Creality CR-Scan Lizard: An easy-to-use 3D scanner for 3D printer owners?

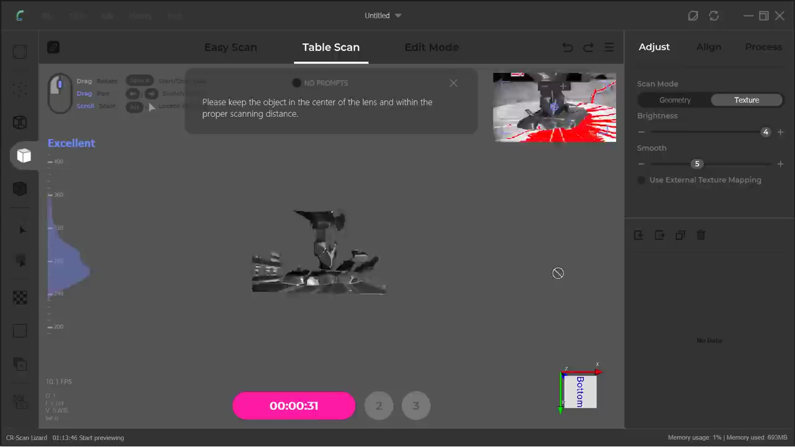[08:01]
So, I will use the other mode, the Texture mode, to scan this model again and see if it can capture more details on the surface.
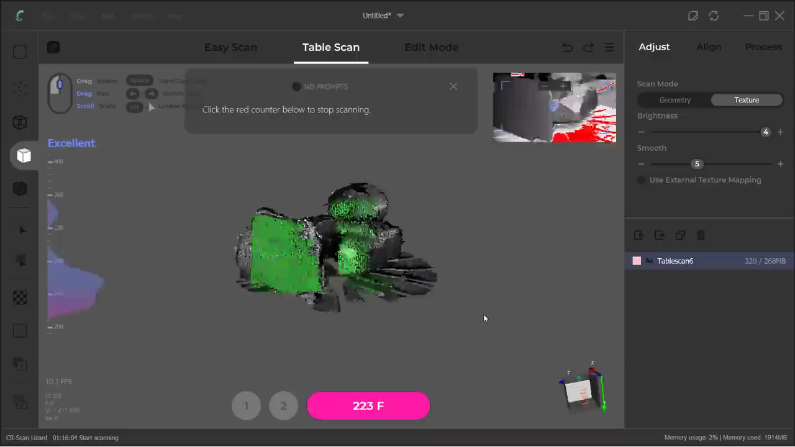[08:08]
I will repeat the same process, except this time I will choose Texture mode.
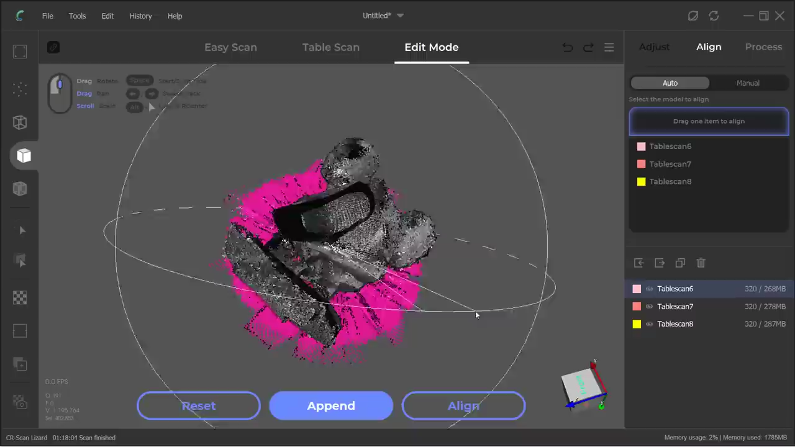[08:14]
Finally, let the software do Auto Align and rebuild the model.
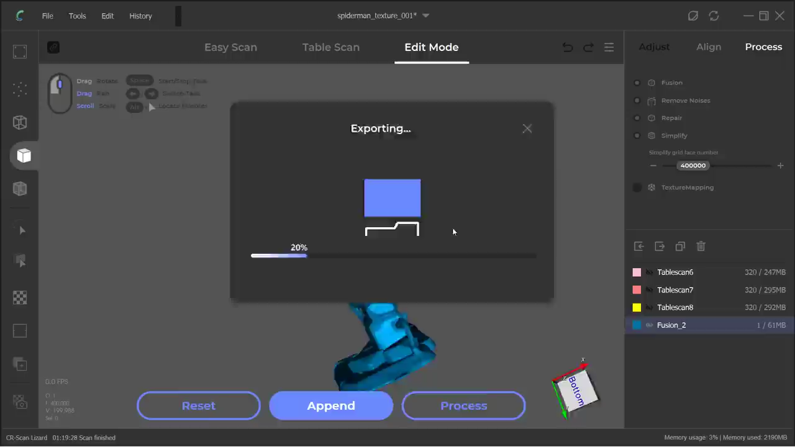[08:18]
Okay, here is the Texture mode model. I really can't tell the difference when it's on the screen,
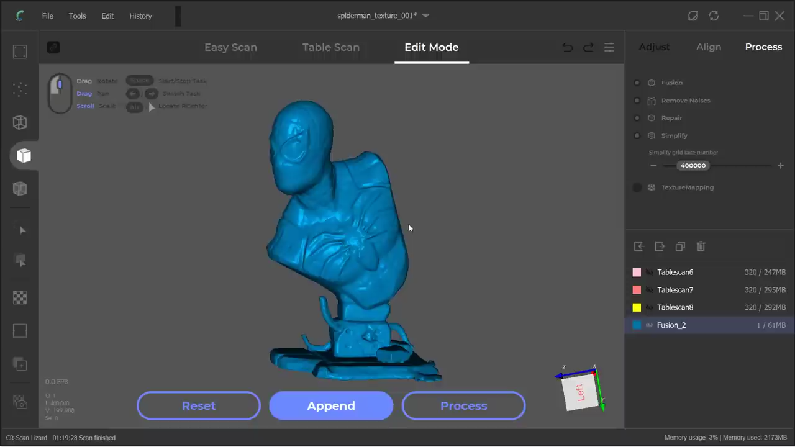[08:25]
but I will print this model again to compare all of them side by side.
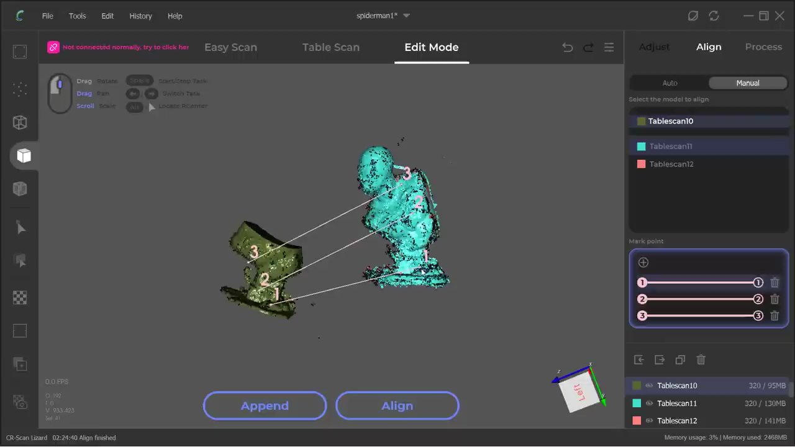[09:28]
especially when the Auto Align isn't working well or you need to remove noise from the model manually.
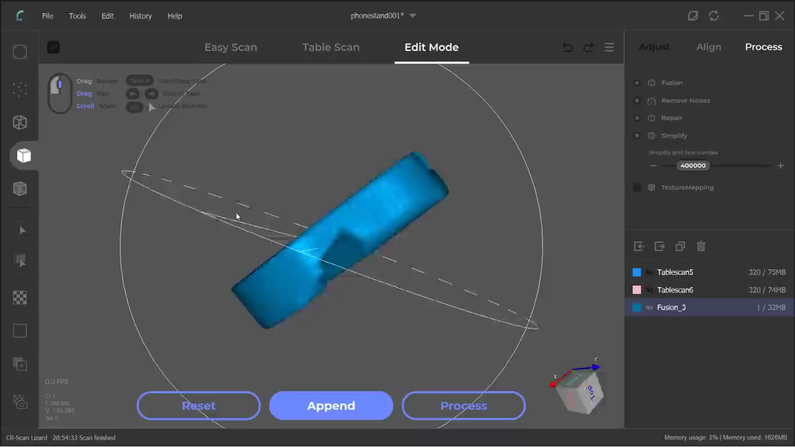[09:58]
The wooden phone holder, which had a more simple geometry, works pretty well even though the scan was incomplete.